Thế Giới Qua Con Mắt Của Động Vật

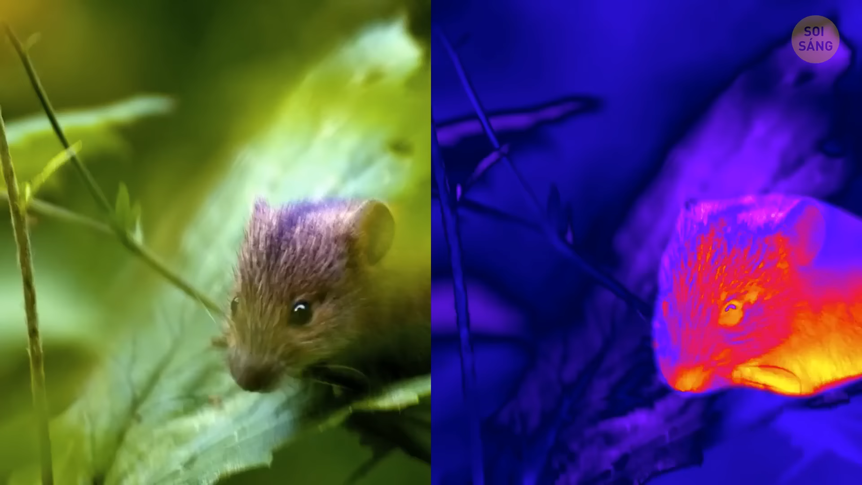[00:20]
Điều này cho phép rắn nhìn thấy lúc xạ nhiệt của động vật có vũ máu nóng.